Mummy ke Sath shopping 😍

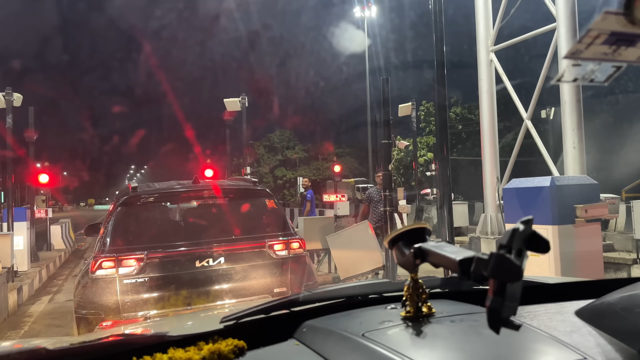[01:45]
इस टोल का फैसिलिटी जो है न वह अच्छा नहीं हुआ